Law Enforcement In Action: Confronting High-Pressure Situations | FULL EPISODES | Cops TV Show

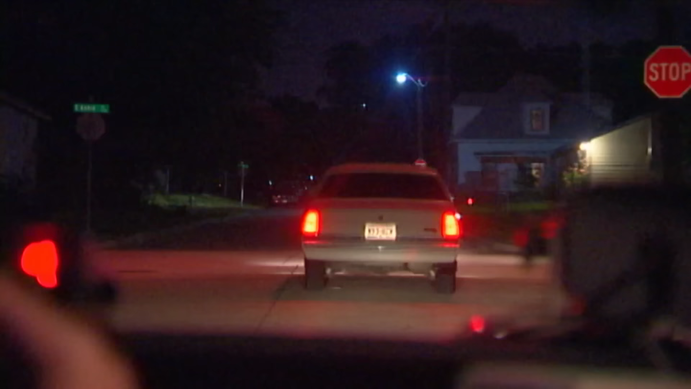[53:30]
Got a vehicle rolling out over here and driving around. Got a brake light out. Vehicle registers out of the city, surrounding cities. Possibly over here trying to buy some dope. I'm gonna try to get a traffic stop on it for a violation.